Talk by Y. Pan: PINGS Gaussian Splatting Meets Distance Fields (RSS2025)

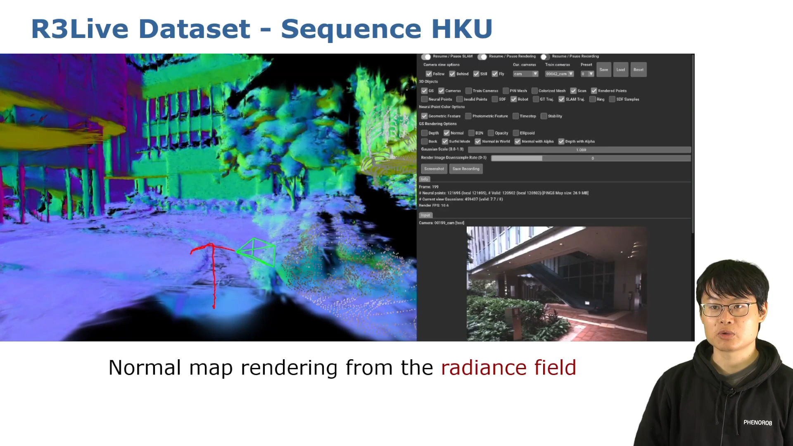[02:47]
Taking the LiDAR point cloud and image as the input, our method is able to jointly build high-quality radiance field for normal view rendering,
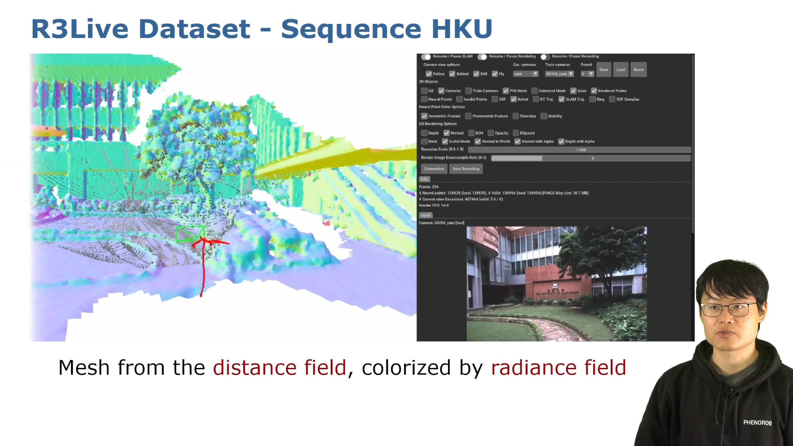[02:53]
and distance field for mesh reconstruction and pose estimation.
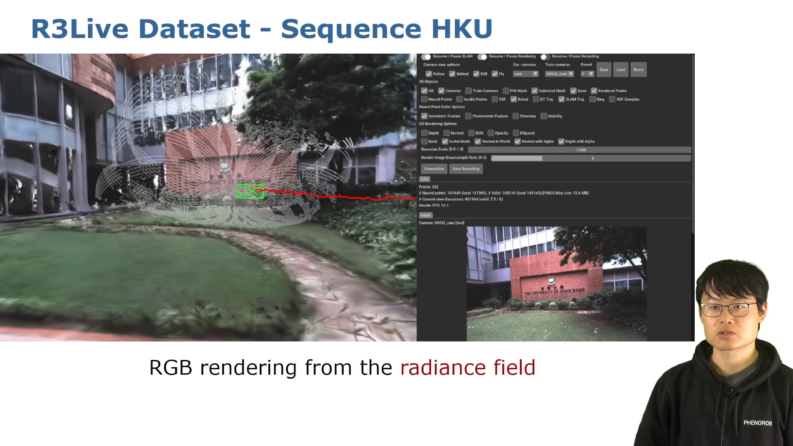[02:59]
We also built PINS map of Born with our robot car.
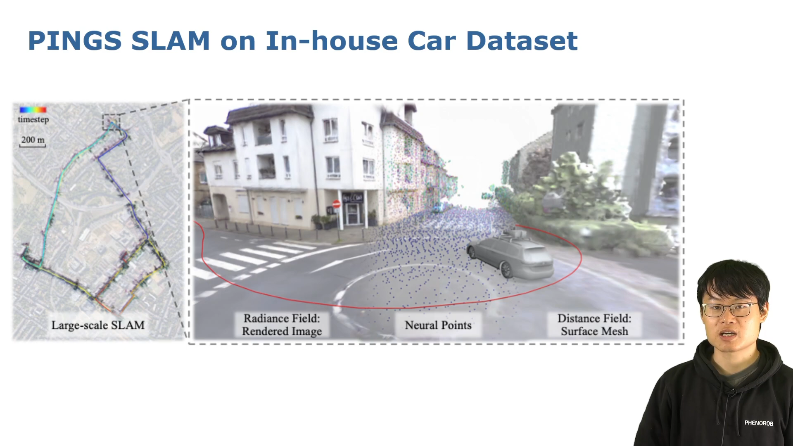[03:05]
Now we show the rendering results from the PINS map.
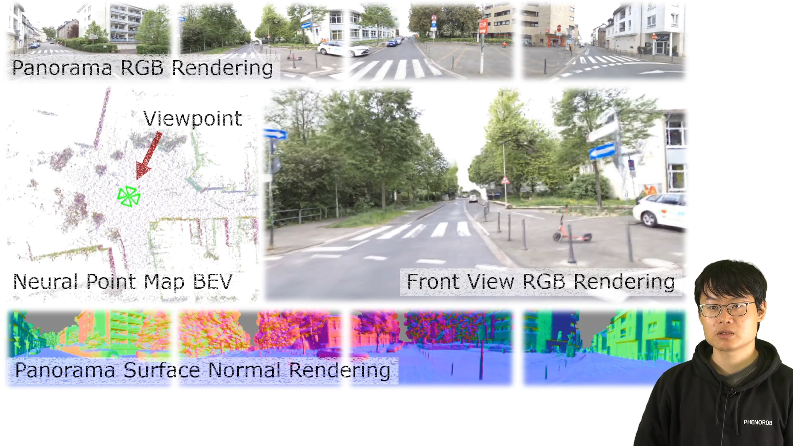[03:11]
Here you can see the panoramic rendering and the neural point map we built.
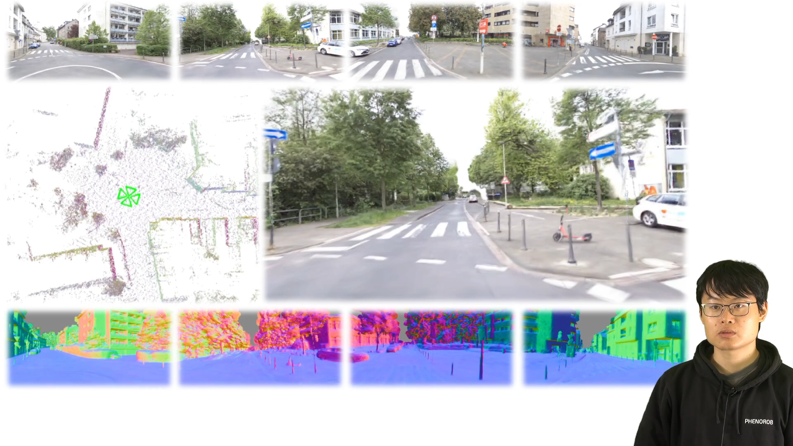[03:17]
We show the RGB rendering on the top, and the surface normal rendering on the bottom.
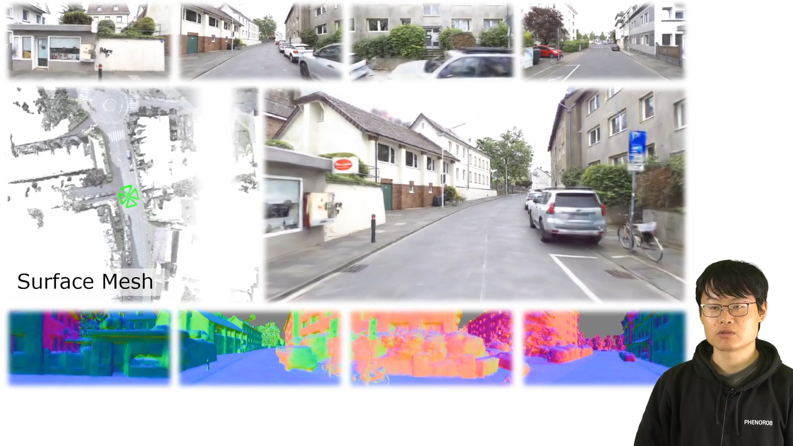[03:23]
And now we also show the surface mesh reconstructed from the distance field on the left.
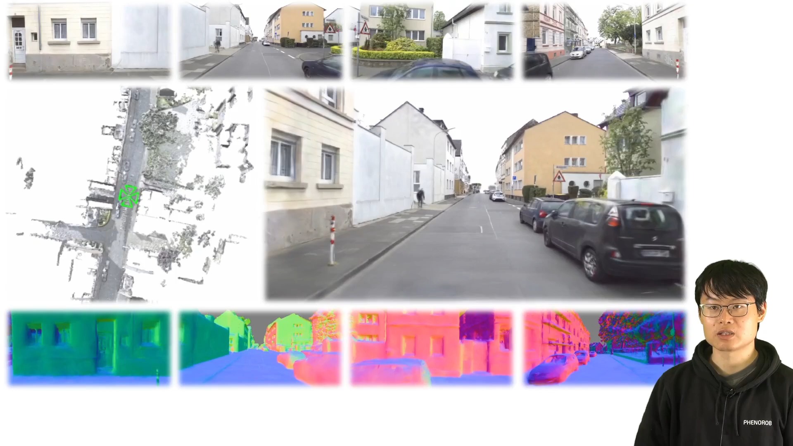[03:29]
From experiments, we validate PINS can construct a better radiance field with higher RGB and geometric rendering quality.
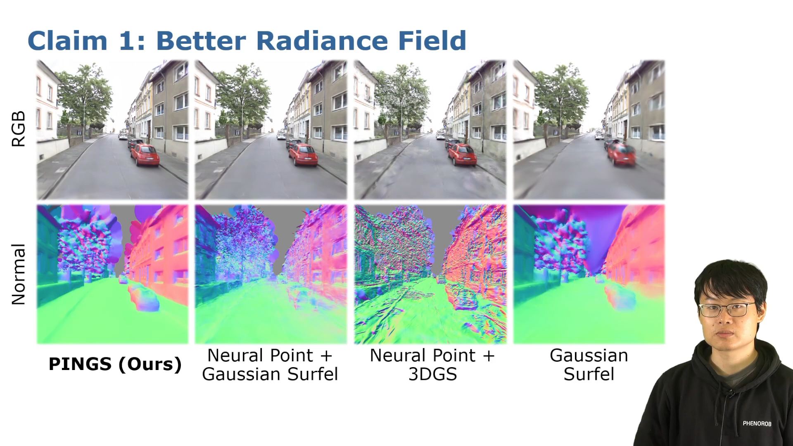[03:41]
Our PINS can also map a better distance field, which leads to higher mesh reconstruction quality and higher localization accuracy when applied to distance field-based SLAM system.
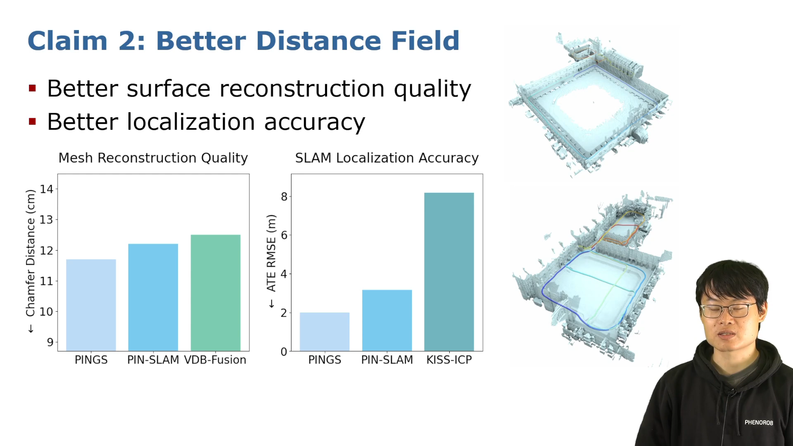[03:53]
Thirdly, our PINS map is elastic to map deformations caused by loop closure.
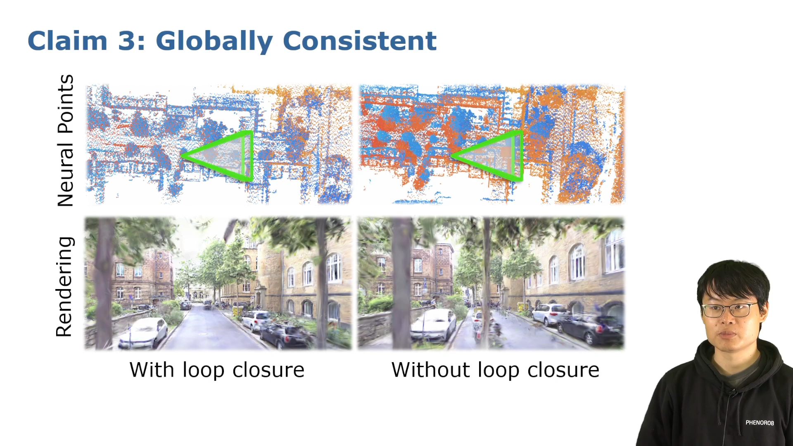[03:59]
We keep our radiance field globally consistent, without the duplicated artifacts such as the tree in the middle of the row.